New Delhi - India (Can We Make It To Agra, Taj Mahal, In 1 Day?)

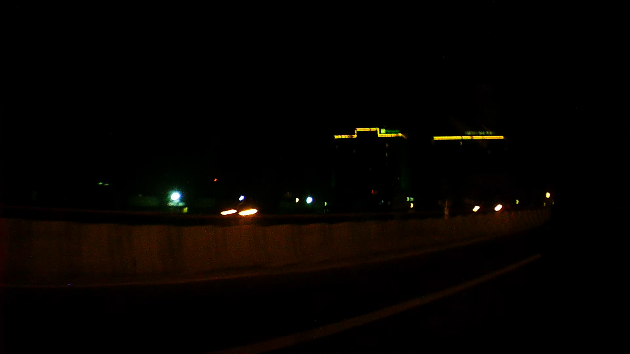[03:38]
minutes late and we were on our way on the freeways or